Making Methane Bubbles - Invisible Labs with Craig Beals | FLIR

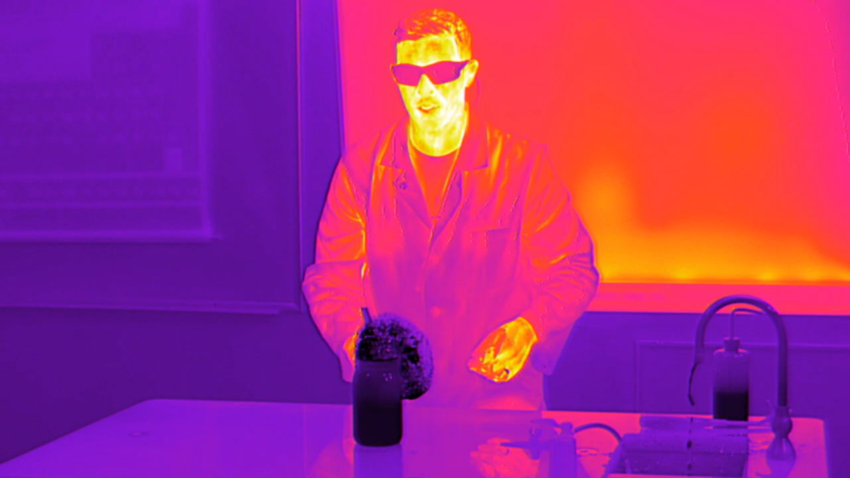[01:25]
I'm going to grab a handful. About like that. I'm going to light it up.
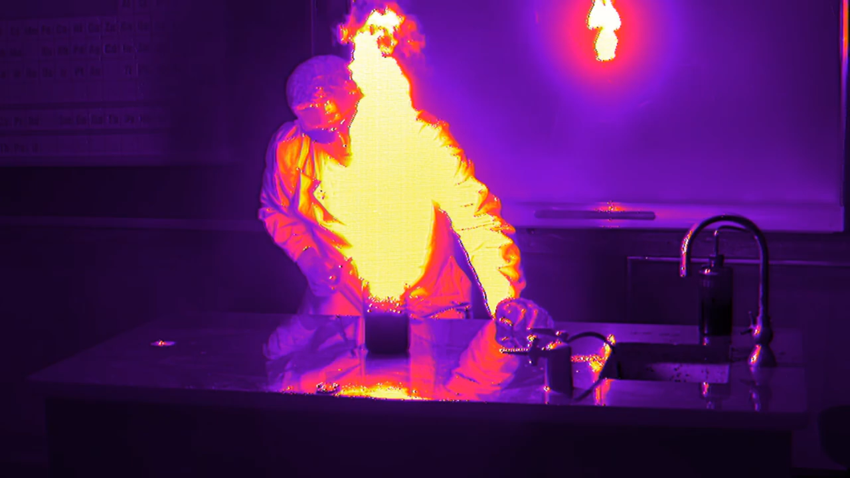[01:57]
There we go. Dishes are done.